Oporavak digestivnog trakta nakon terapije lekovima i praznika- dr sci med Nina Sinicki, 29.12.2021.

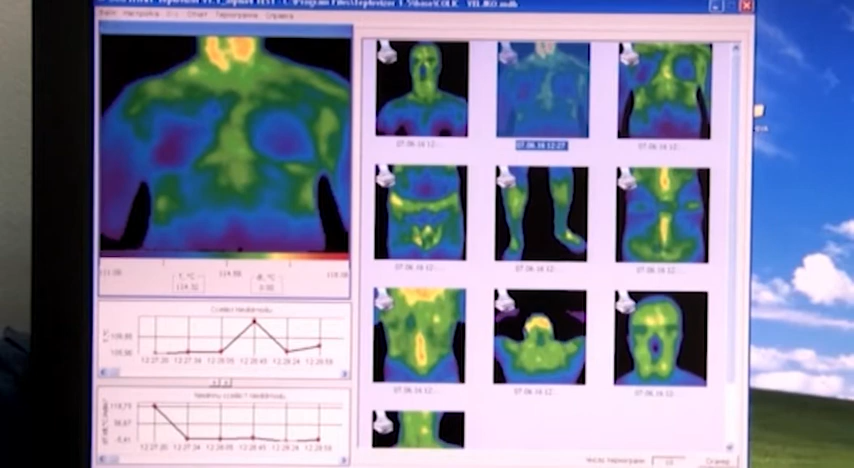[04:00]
Ovdje upravo vidimo slike termovizijske koje nam govore da li se radi o upalnom procesu,
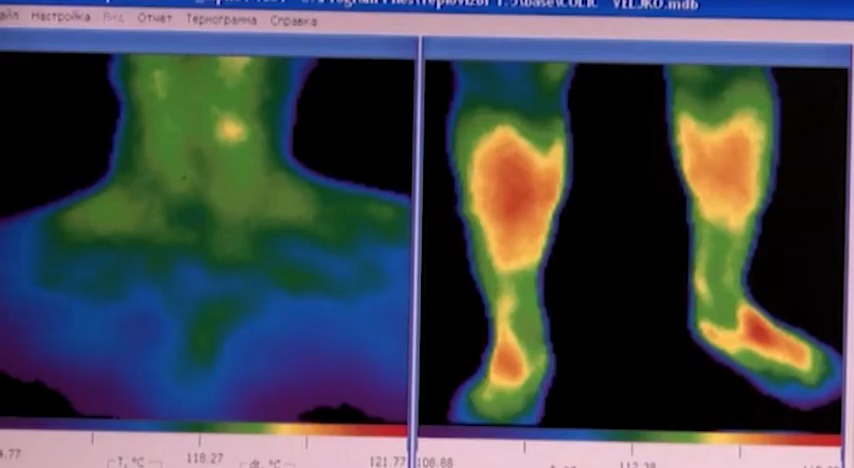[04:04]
degenerativnom, benignom ili je nešto suspektno i namaligno.
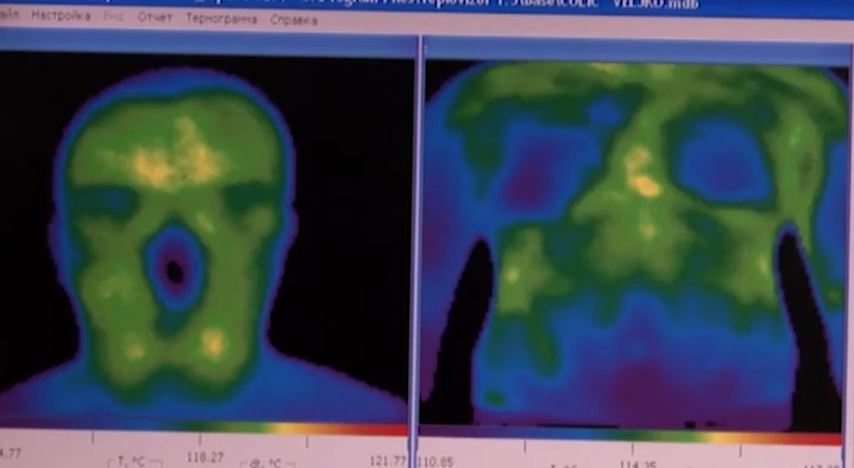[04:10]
Loša cirkulacija ovdje, disbioza u crevima konkretno, vidjeli smo prethodno lošu cirkulaciju,